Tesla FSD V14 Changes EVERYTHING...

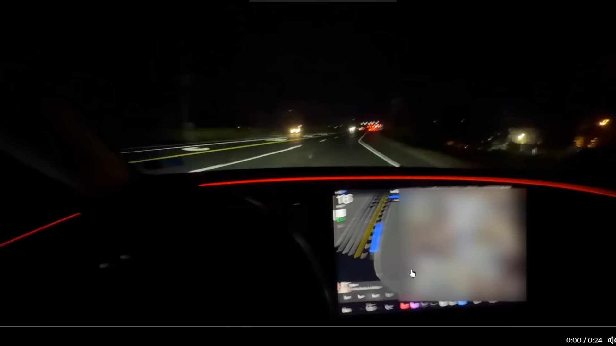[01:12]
behind me tonight with flashing lights and sirens while i was using fsd version 14.1 in my model y and fsd pulled over to the side until they passed and it was safe to continue pretty cool now we've seen this before i mean that is awesome just look at that like it knows it flippin knows but we've seen this before even with version 13 but now look at that it just waits and makes sure that all the cops are gone and then it proceeds kind of like what a human does that is insane